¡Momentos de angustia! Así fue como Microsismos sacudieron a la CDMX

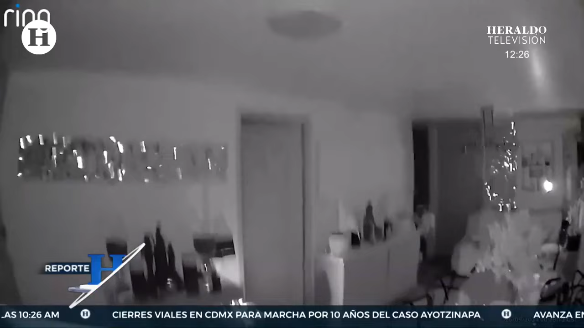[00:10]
Y justo estas son imágenes de lo que vivimos anoche los capitalinos y es que se registraron hasta el momento dos microsismos al sureste de la alcaldía Miguel Hidalgo en la Ciudad de México.